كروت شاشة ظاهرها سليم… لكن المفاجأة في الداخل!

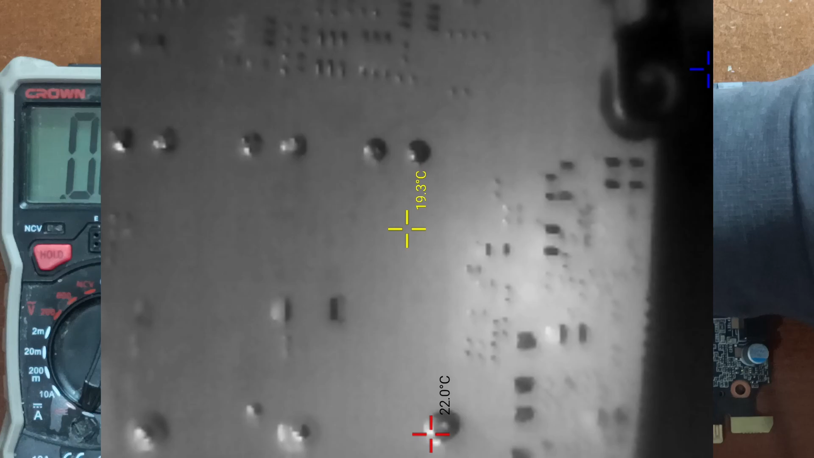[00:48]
وفي الغالي فهي سبب المقاومة الصغيرة فغيرتها
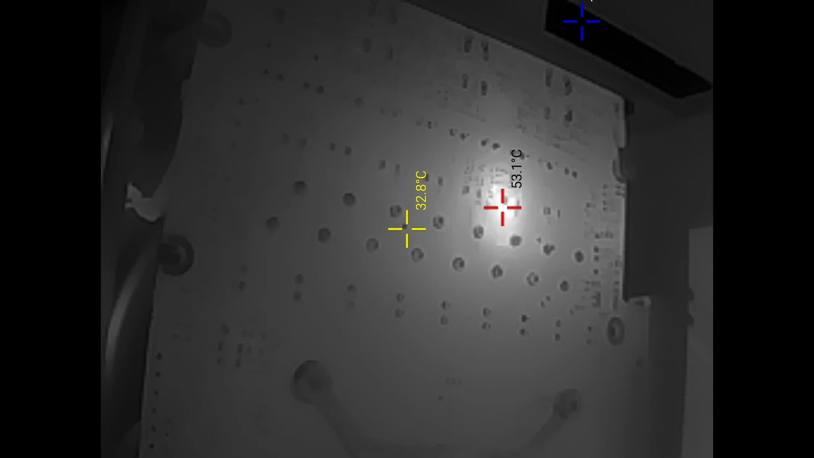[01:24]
وكان سبب هذا أن أحد ديارموس ترتفع الحرارة الخاصة به بشكل كبير جدا
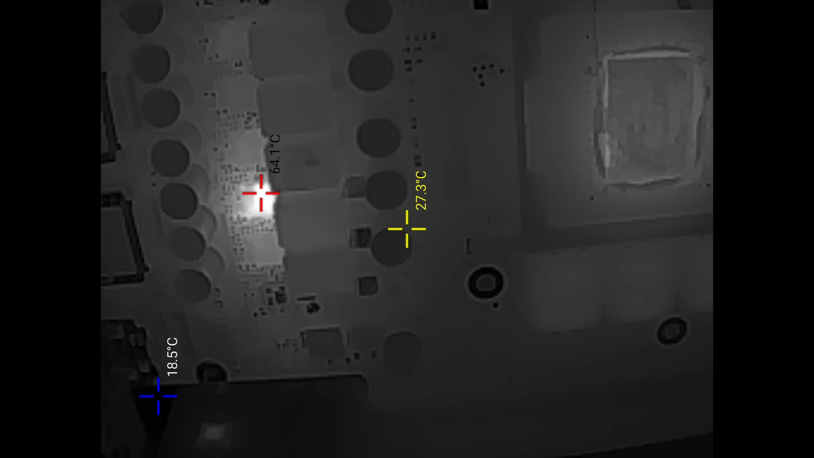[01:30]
On screen: spot 27.3°C, max 64.1°C
فنزعته تاليا فوجدت عليه آثار للحرارة العالية
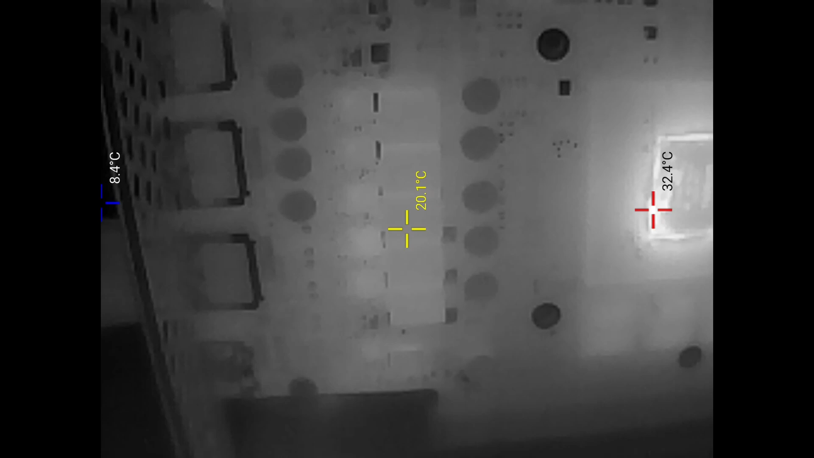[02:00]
On screen: spot 20.1°C, max 32.4°C, min 8.4°C
بشكل متساوي وهذا الشيء المطلوب فجربت الكارد أكثر تحت الضغط وظهر كل شيء جيد وهناك